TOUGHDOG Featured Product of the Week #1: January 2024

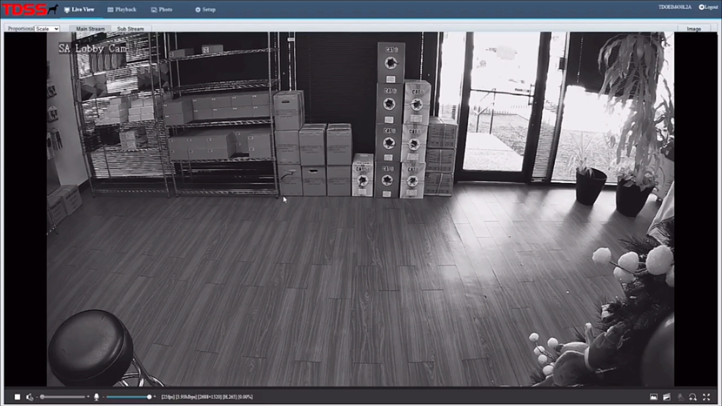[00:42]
So first things first, what you want to do, we're going to click up here on to set up, and then go into image over here.